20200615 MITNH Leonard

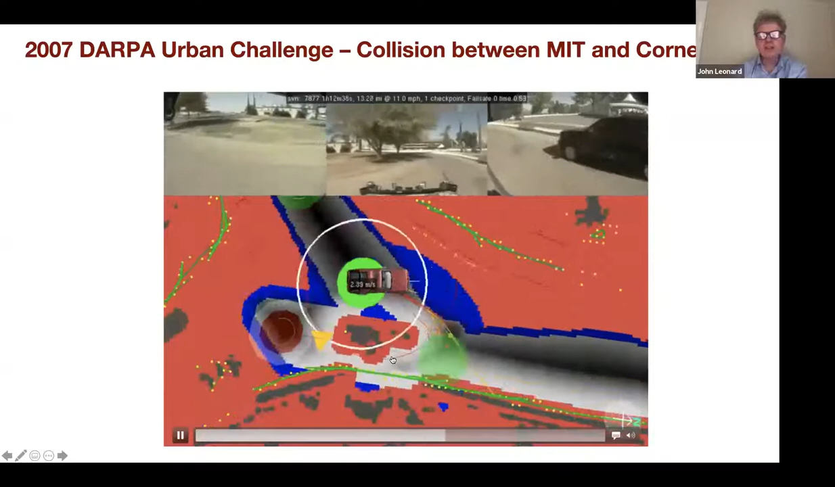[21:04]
And to our car, a slowly moving or stopped car is actually a really hard problem, even today. And so to the LiDAR scanner, it just looked like a blob of points. And we didn't have a classifier to say, hey, that's a car. And it turned out that we had four or five bugs, and Cornell had three or four bugs that kind of interacted in this strange way to cause this kind of accident.
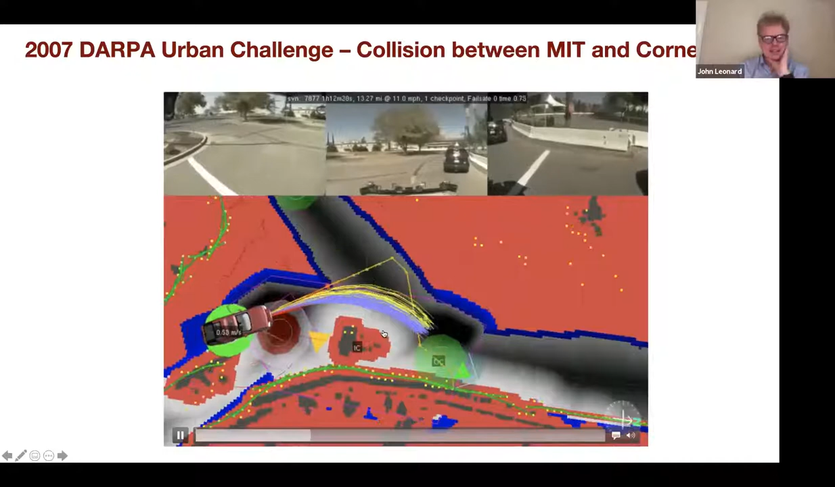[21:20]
And so like explaining this picture fully would be like a 10 minute kind of story, but this is the RT path planner generated path.
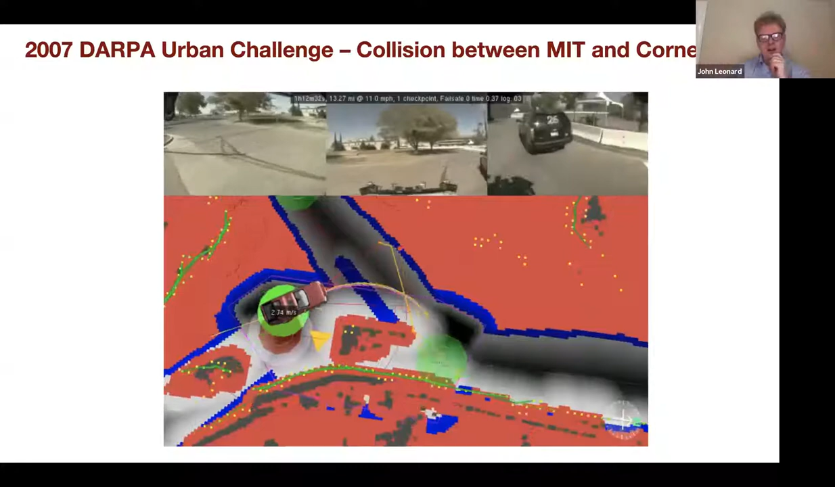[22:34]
And if anything wasn't moving faster than 3 meters a second, we didn't give it the kind of property of being a car. And so systems like this have a lot of thresholds, a lot of parameters that you need to tune, and it takes time and testing.
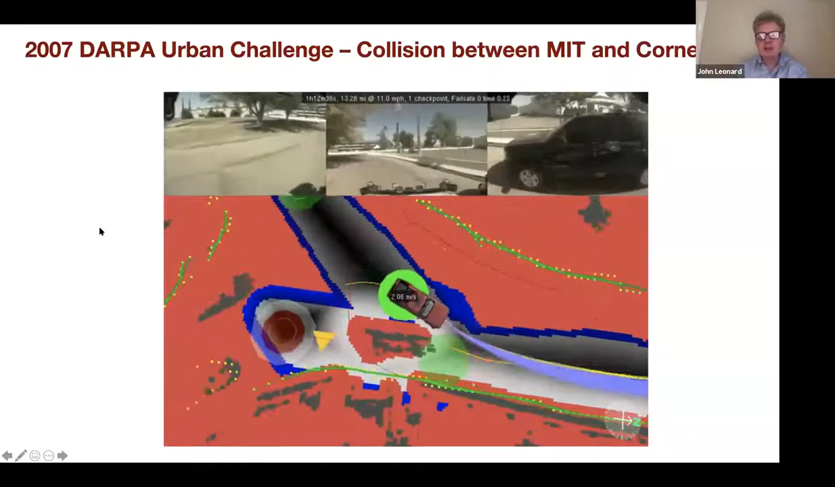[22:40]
And we were like writing up to the last minute in hotel rooms. And so this is just saying if the velocity is greater than 3 and it's more than 8 time slices old, then you can use it in your predictor.
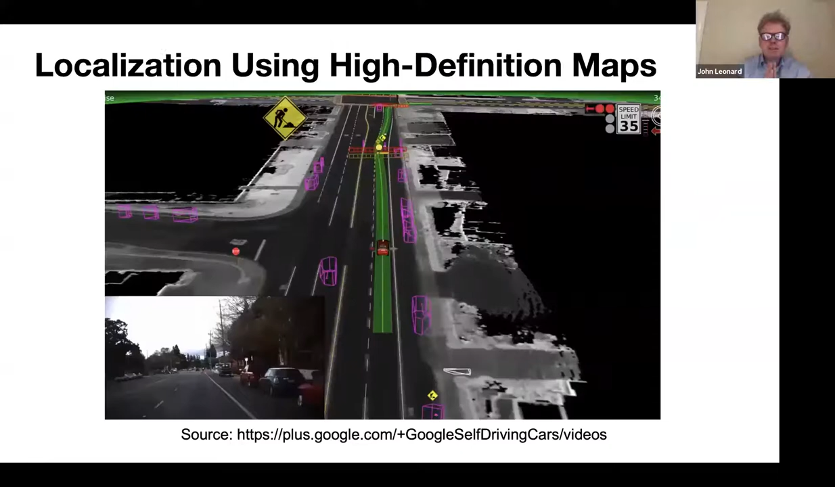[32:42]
If you're just going to try to follow tire marks, you know, maybe you could, it's really, really hard. So to sort of summarize these kind of big questions, the technical challenges are those maps. What happens if the world changes? So this is a little bit of construction and an example that Google showed, which is still pretty impressive. But what about roads getting resurfaced?